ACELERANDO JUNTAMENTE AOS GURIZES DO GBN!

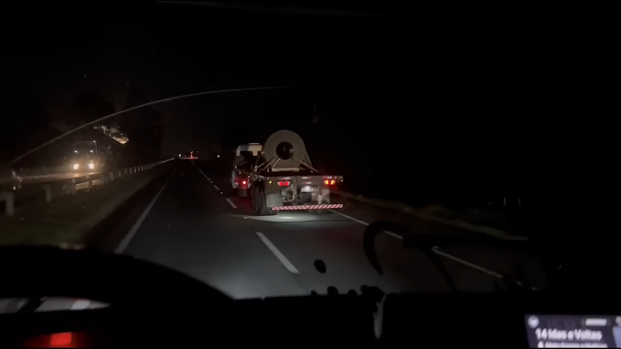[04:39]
carizalho Aqui tá roxando Ó o burrito Ele tá roxando também, hein, moço Tá atrasado a buzina dele Você tá doido
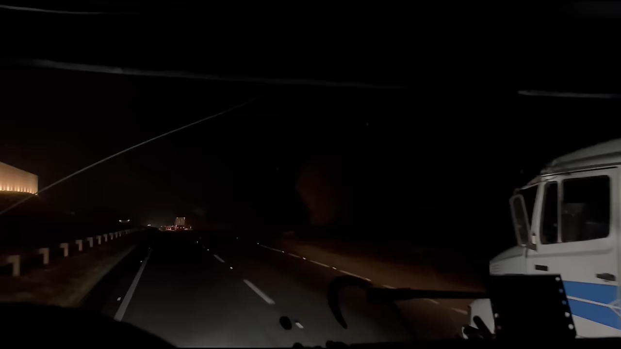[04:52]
Aqui chegando três pagação Já Resolvendo a pelozinha ali Do Do radiador
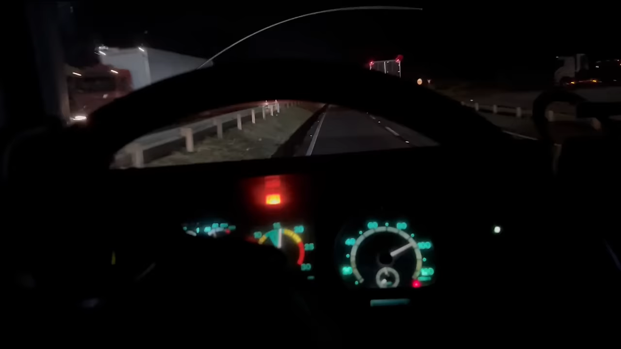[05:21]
andou um pouco E escapou de novo Aí nem parei Faz um pouquinho O pedal fica um pouquinho mais duro só Na hora que eu parar ali Eu vou pegar Aí eu vou meter em cola Vê tá doido Não dá fácil chegar no
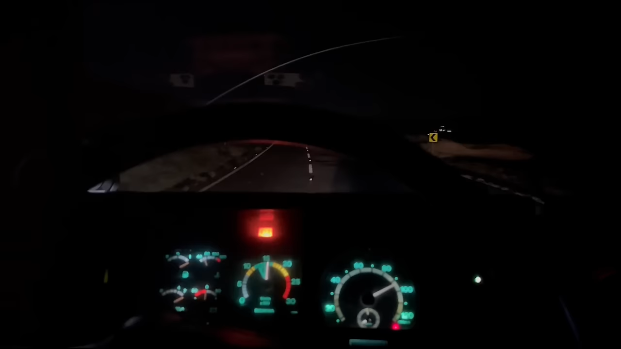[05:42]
Aqui tem um faraó alto, né, caralho Não sei, pra que é isso, cara
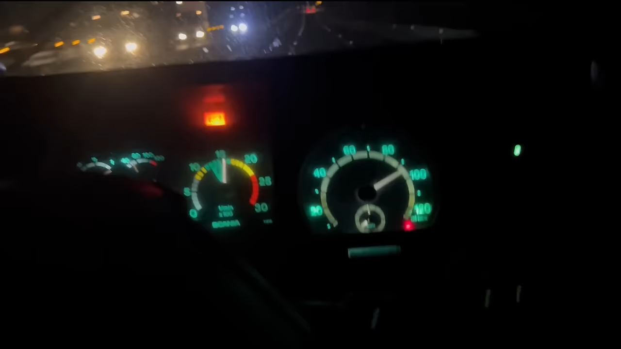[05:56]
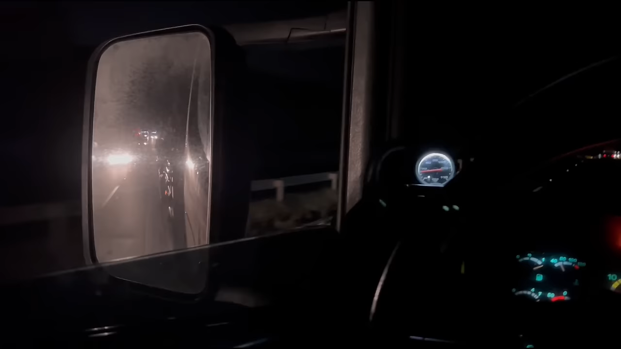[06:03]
A gente tá mais ameaçado Tá caindo em cima pra baixar o farol, né Ó, ele tá com o farol alto ainda Eu não sei pra que é isso, cara Tem um farol alto Atrapalha tudo avisando, cara E o cara não enxerga o buraco Não enxerga nada Senta à noite